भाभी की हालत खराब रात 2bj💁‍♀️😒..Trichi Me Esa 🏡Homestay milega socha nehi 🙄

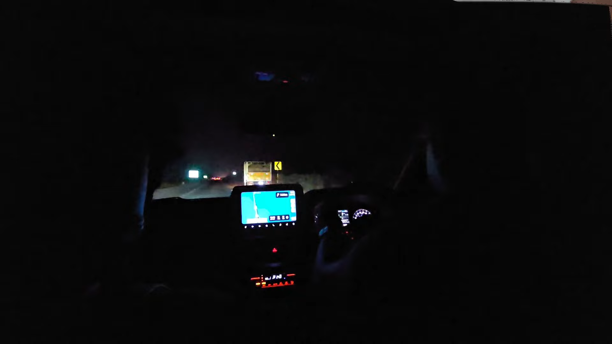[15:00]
फिर बाद में देखा तो इतना ज़्यादा उतने 2 बजे भी इतना ट्रैफिक था ना क्या ही बताओ।